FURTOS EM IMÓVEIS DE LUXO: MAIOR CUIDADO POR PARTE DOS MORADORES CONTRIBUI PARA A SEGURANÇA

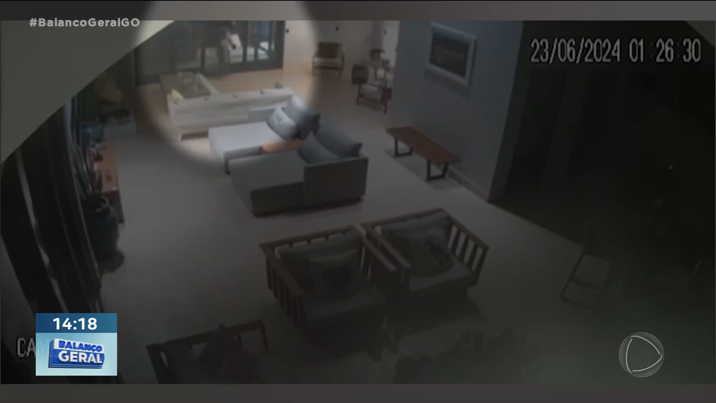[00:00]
Num prazo de dois meses, sete casas de um mesmo condomínio de luxo em Goiânia foram furtadas.